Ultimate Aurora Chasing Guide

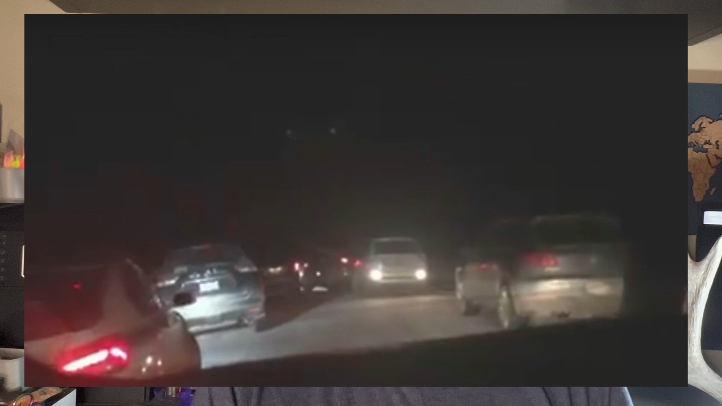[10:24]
the middle of the road just to get out and take a couple pictures and it jams everyone up behind them with that being said when you get to a spot there's someone there already don't park five